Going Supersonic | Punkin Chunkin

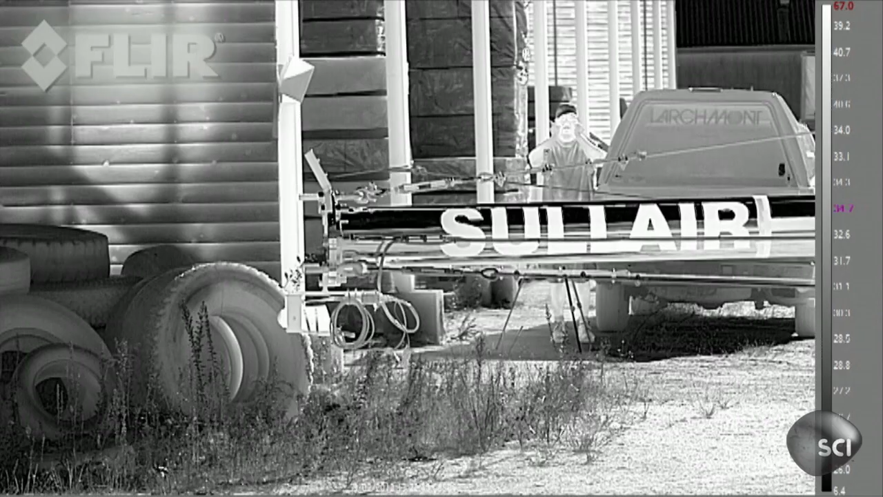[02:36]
Did you see any of that coming out the end of the barrel at all? You'll see as it flies through the shot. No deformation whatsoever.